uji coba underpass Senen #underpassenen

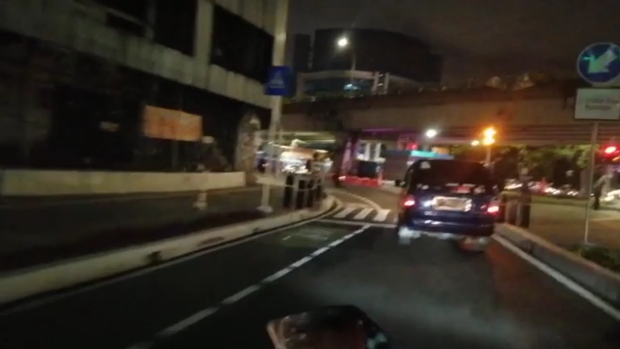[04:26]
Sampai puter balik ya. Oh iya oke. Kita nggak apa-apa kebablasan.
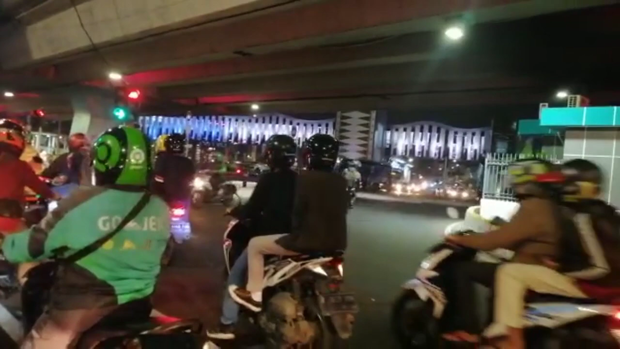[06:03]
Oke, total 4 warna ya, kembali lagi ke merah, hijau, biru, putih, dan berikutnya.